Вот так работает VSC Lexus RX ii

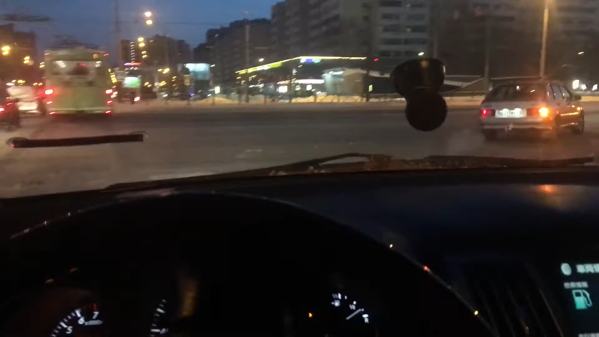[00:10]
Топлю. Сейчас видите, да? Прямо 4 километра. Все. Вот так.